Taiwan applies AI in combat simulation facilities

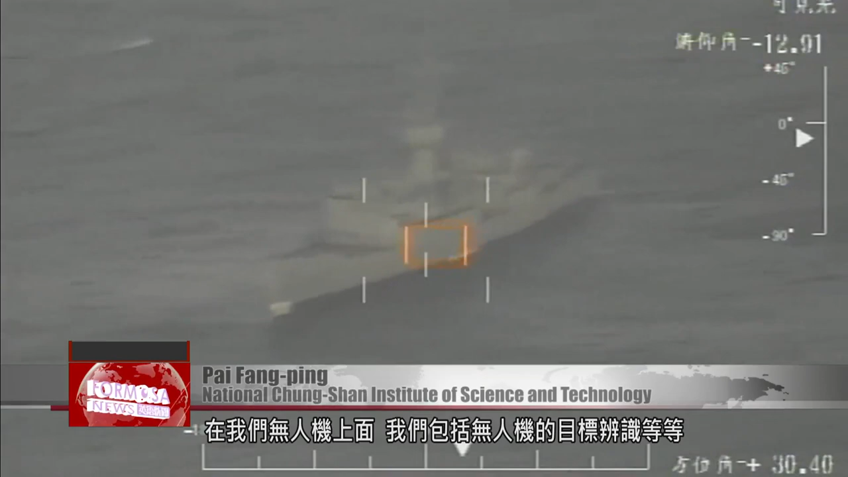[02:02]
For example, it's applied in unmanned aerial vehicles, in target recognition for drones. We incorporated AI technologies into things like that.